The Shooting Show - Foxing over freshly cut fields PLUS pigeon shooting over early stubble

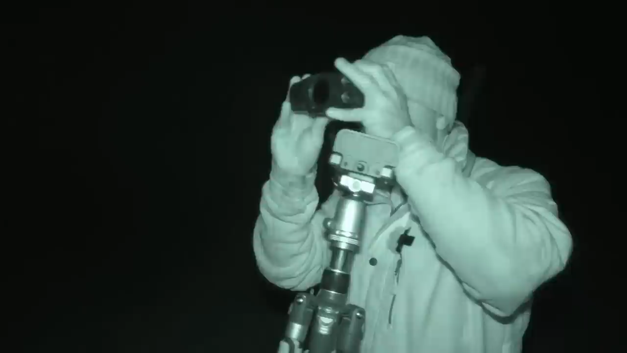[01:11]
So as always, I'm using the Pulsar Accolade, these are the Pro 2s.
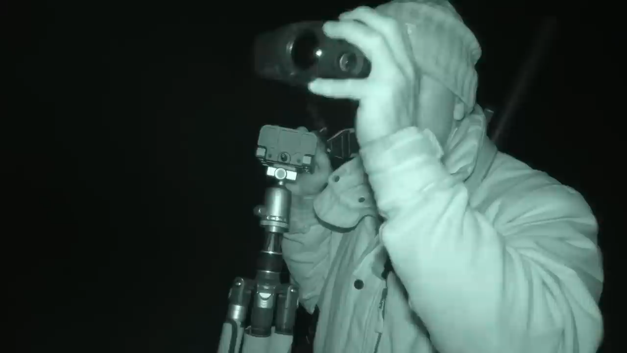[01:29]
So yeah, I just like them, just get on well with them, find them pretty clear.
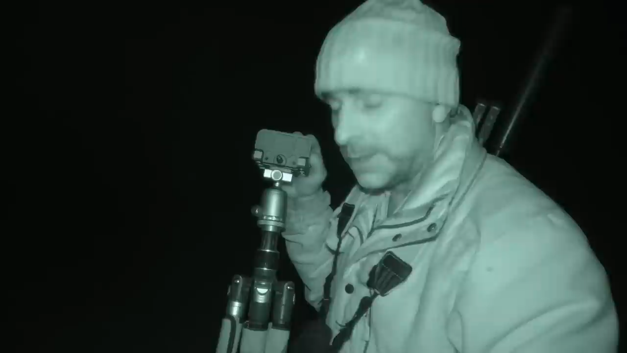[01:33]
So all round, nice units. I've also got with me the Thermion Pro 2 rifle scope, which is a thermal rifle scope.
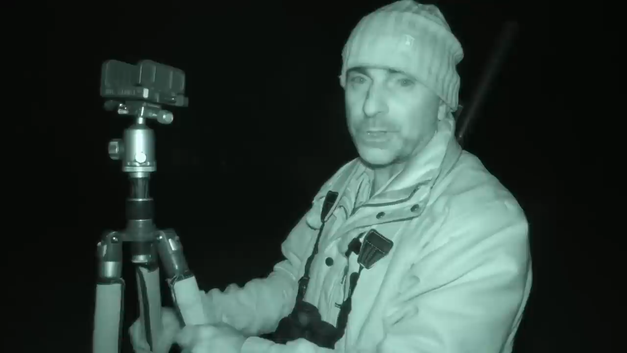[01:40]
It's the LRF model, so it's also got a laser rangefinder built into it.
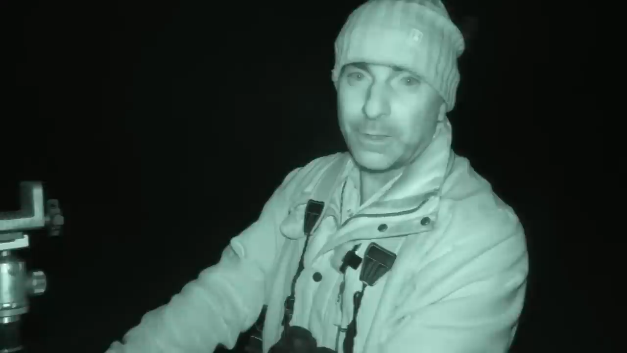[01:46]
So I'm spoiled for choice of which laser rangefinder to use this evening.
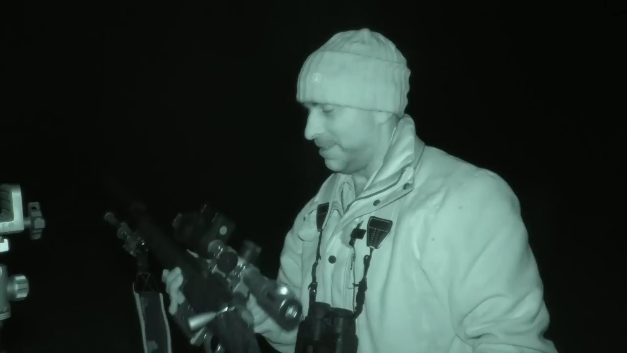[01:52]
So there she is.
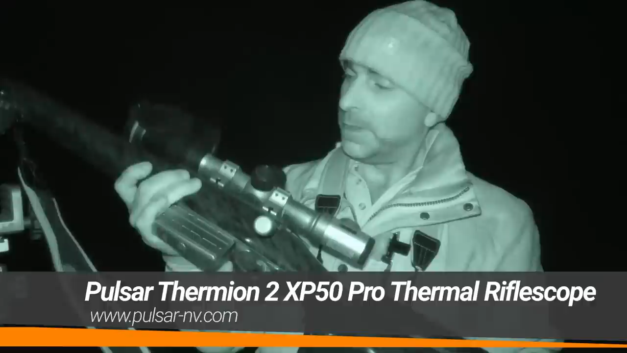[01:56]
Bit of a beast of a unit, but quite useful having a built-in laser rangefinder if you're just using a little small handheld thermal spotter.
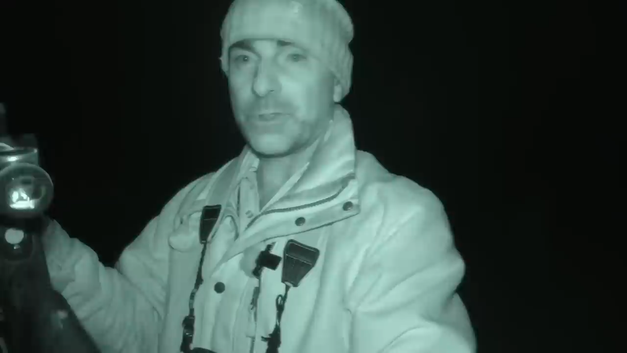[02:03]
So if, like me, you've got ground where you've got sort of some big open areas,
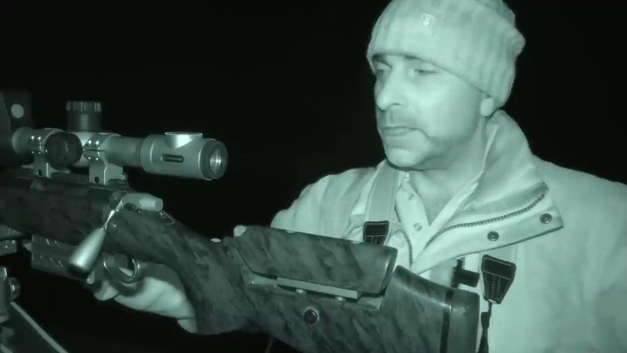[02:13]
then it's definitely useful having a laser rangefinder at night.
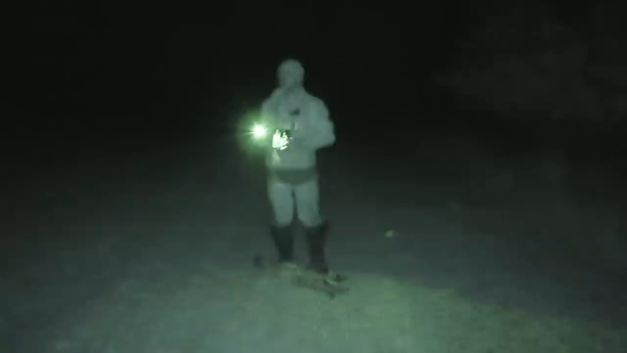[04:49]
That was shot from over there, which was a
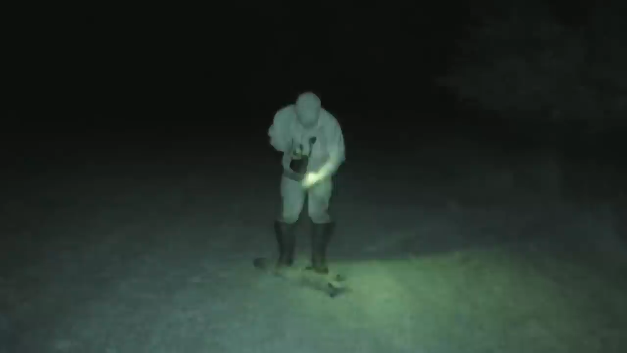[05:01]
125 yards. So not a massively long distance, but good start to evening.
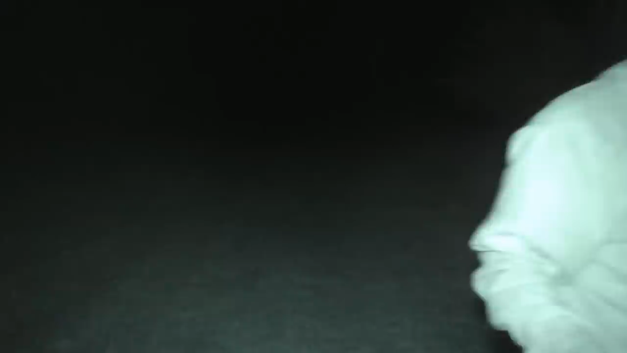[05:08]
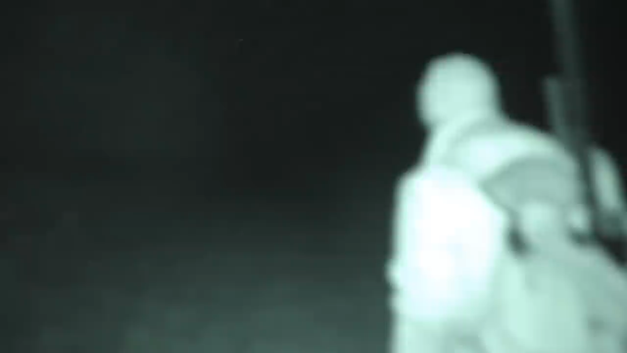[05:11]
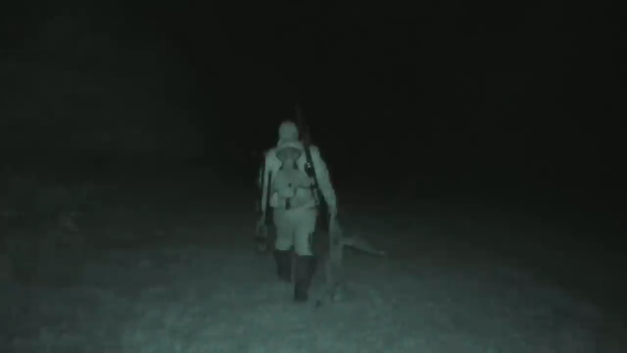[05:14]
Alright, so I'll just leave this fox here by
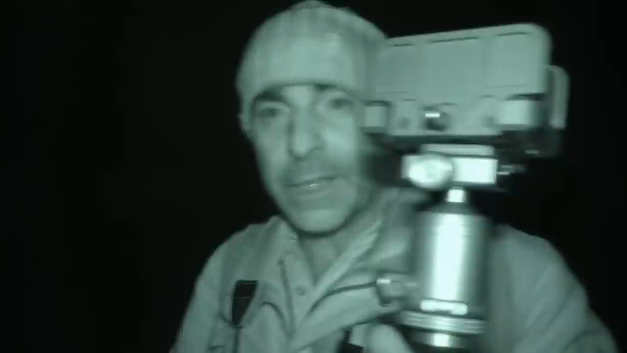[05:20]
the gate for a minute and I'll pick up all the way back and be lugging that way in the fields.
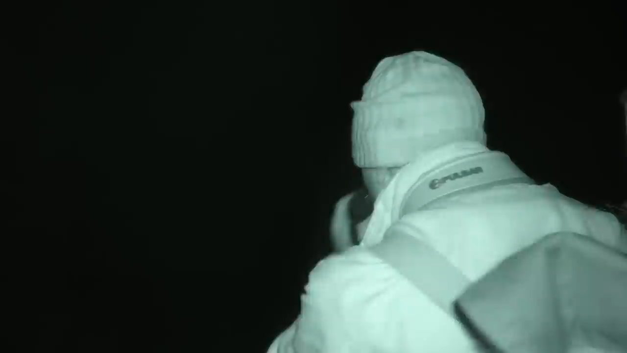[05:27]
It's quite a bit of mist coming in, just sitting low across the fields here,
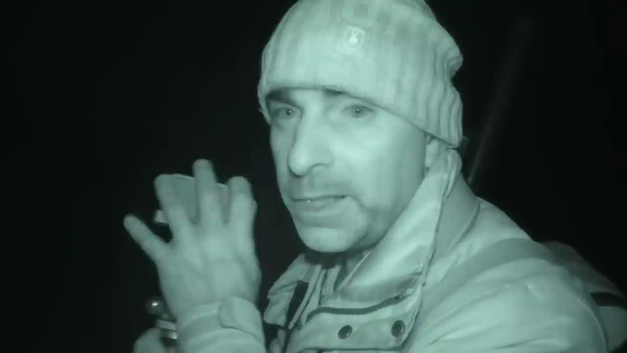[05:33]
but that's a good thing with thermal, it doesn't affect it.
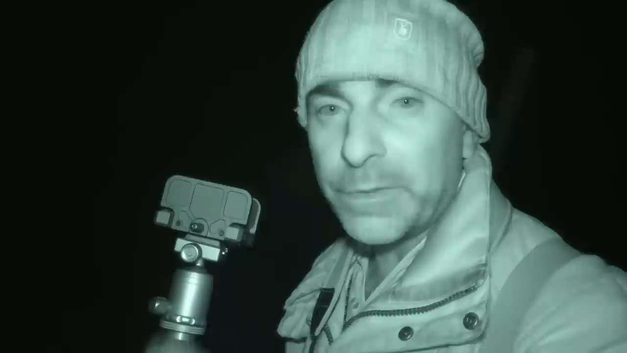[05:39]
If that had been night vision, you'd probably just be getting the IR bouncing straight back off of it, so definitely a plus for using thermal.
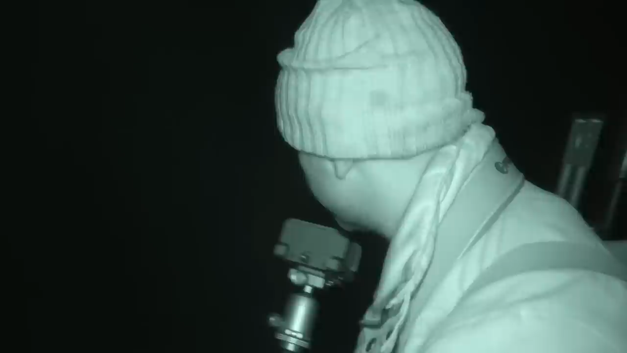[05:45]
So I'm going to put the cooler out in this field.